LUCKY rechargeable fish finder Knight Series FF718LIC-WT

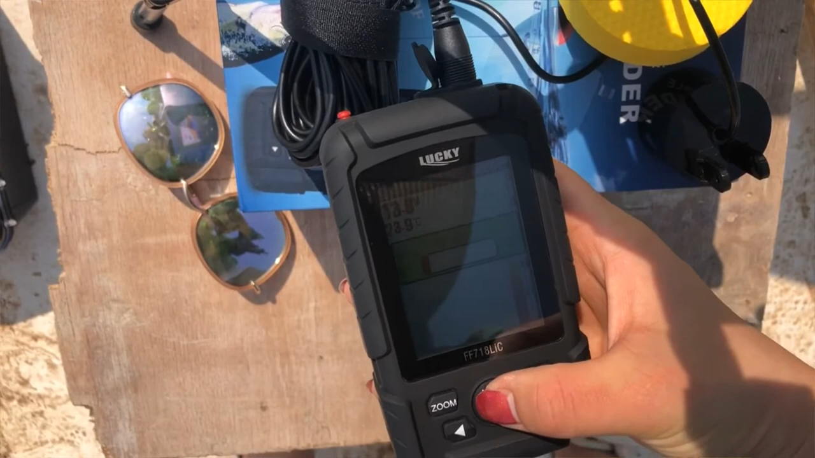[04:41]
Here you're setting. The depth alarm is 4 to 45.
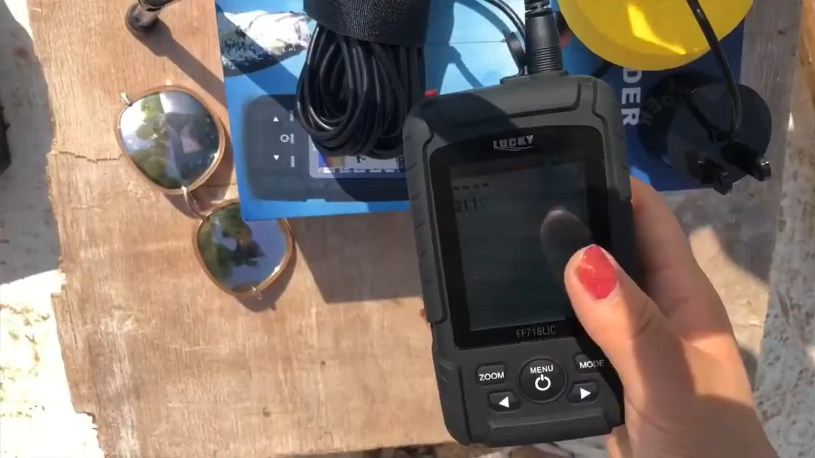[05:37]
If you have low battery, it will also have BBB voice. And here's language. We have many languages for choosing. It's brightness. Try sweet. And because this is W's productive, you can change here, model.
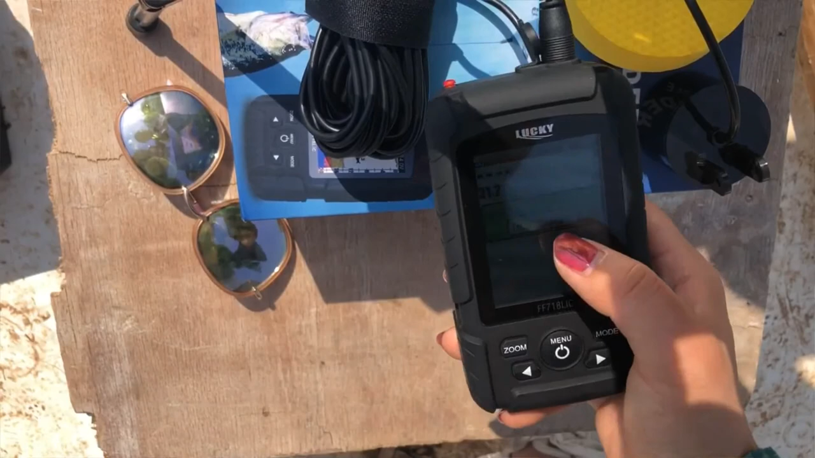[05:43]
And you can see model here, transducer, wireless, or simulation.
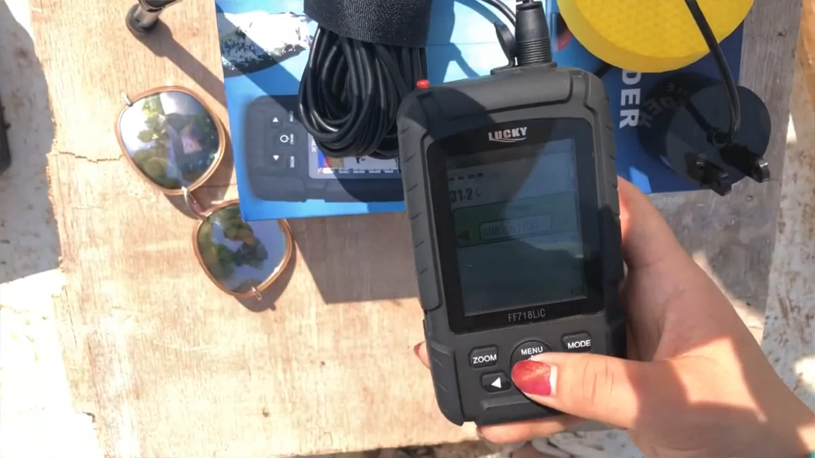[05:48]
You can choose different models by yourself.
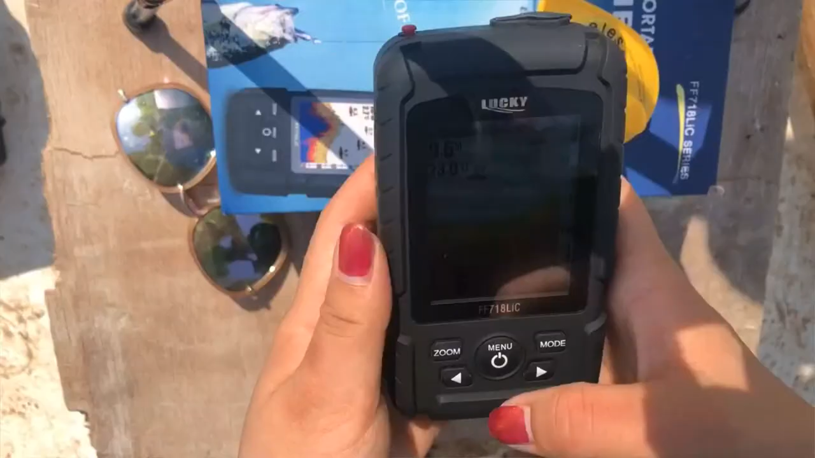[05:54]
When you use your wireless sensor, you can change your model to wireless.
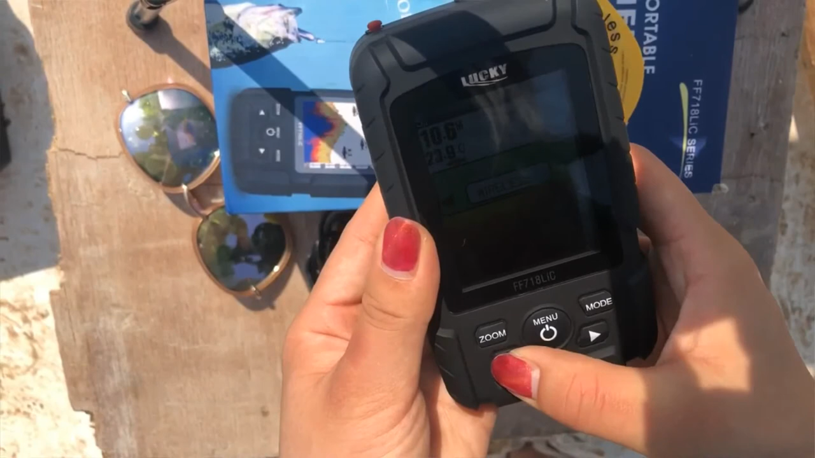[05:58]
And pull out this antenna like this way.